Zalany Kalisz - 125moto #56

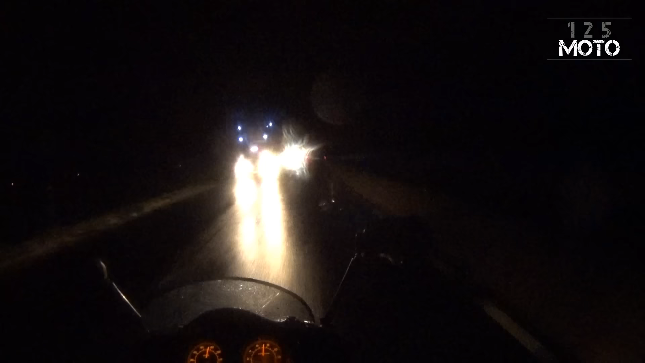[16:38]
Samochody znaczy pływają strugami wody. Coraz mniej zaczynam widzieć.
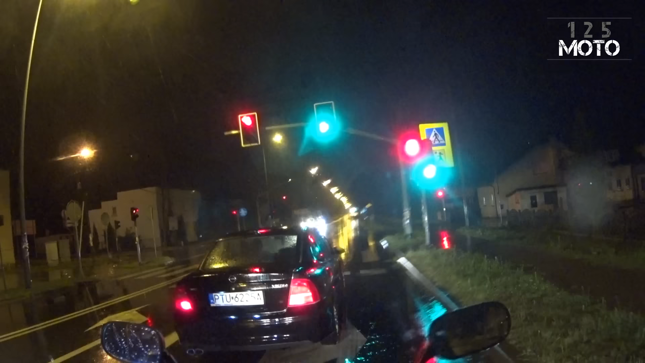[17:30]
A my jedziemy sobie dalej w strugach deszczu. Gdzie ta stacja? Jest. Jest. Jest stacja. Kurde.